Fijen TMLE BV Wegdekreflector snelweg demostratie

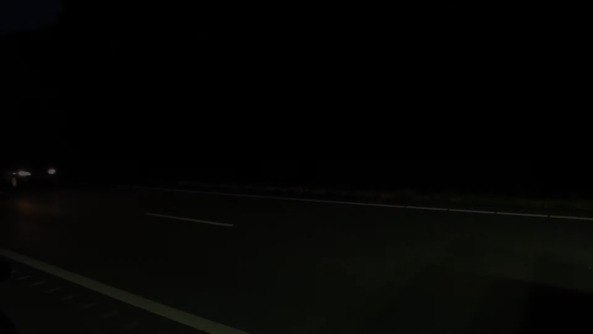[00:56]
Dit is een onverlichte weg waarbij de reflectoren zowel aan de binnenkant als de buitenkant van de rijbaan worden geplaatst.